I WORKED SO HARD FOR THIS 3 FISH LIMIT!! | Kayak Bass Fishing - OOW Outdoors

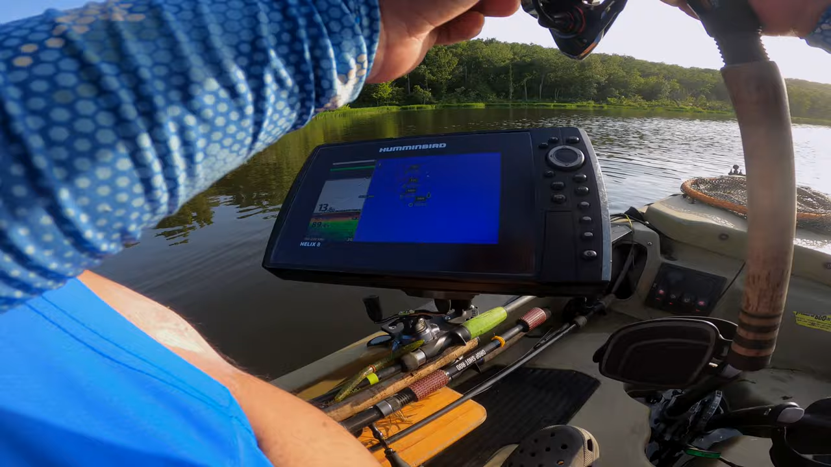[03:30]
So this is an area that I'm decently familiar with. Fished it quite a bit 2 years ago, but I don't remember brush piles being put down there. So somebody's been doing some illegal activity, maybe? I don't know. I can't remember if it's illegal or not, but to put out brush piles. So if you know, let me know in the comments. But anyways, there's two brush piles. It looks like a tree and a Christmas tree. And there's also a giant rock. So three items in a row.